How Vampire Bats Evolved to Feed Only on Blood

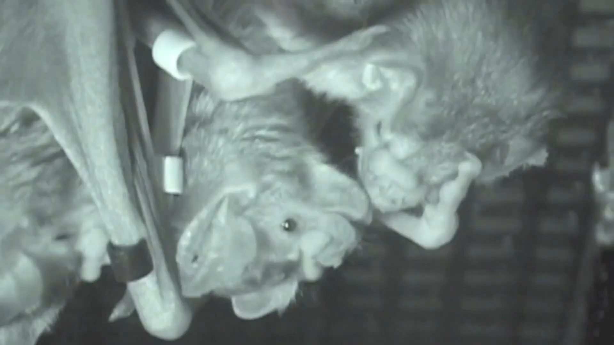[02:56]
Here, food sharing is very much like how birds vomit food for their offspring.
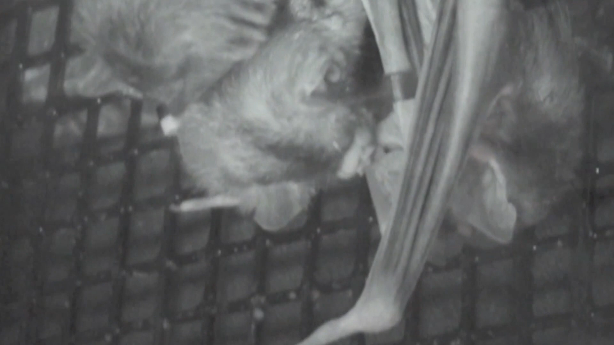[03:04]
But what's special with vampire bats is that they do this for other adults and even strangers.
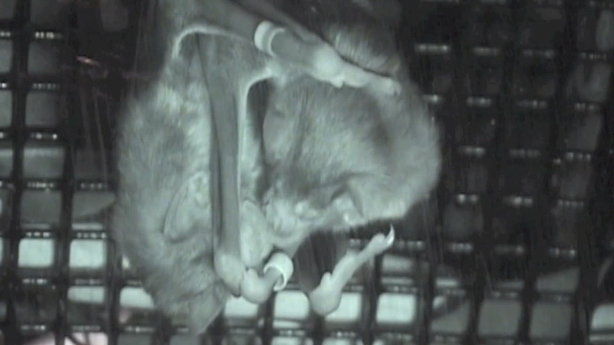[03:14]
If these creatures go without food for three days, they can starve to death, so sharing blood can be life-saving. These social interactions may be an important step in creating lifelong bonds,
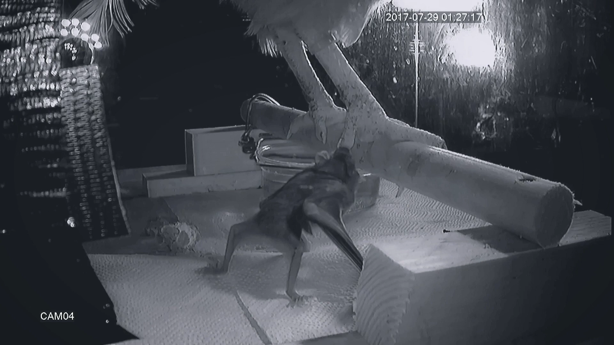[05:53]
Well certain traits that bats already had helped suit it to the bloodthirsty lifestyle.
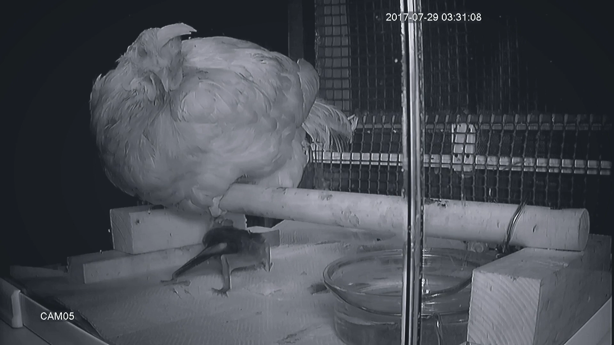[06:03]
First they were nocturnal, which allowed them to take advantage of sleeping victims. They were also able to fly, so they could search over larger areas for sources of food.